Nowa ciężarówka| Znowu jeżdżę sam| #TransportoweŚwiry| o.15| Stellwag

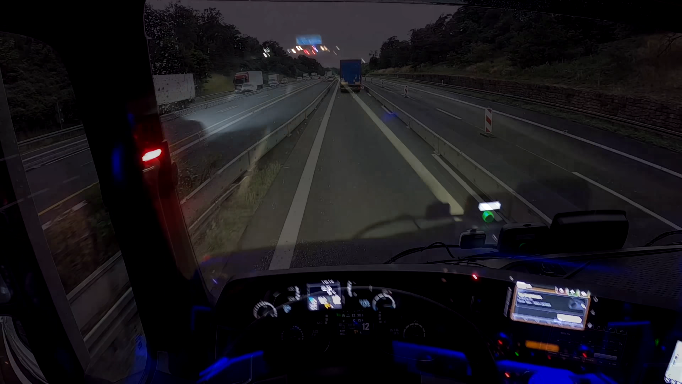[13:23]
Jestem właśnie za Norymbergą. Jadę w kierunku Ingolstadtu. I dalej na Monachum. 125 km do celu. Powiem wam szczerze, to oświetlenie, ambient jest coś pięknego.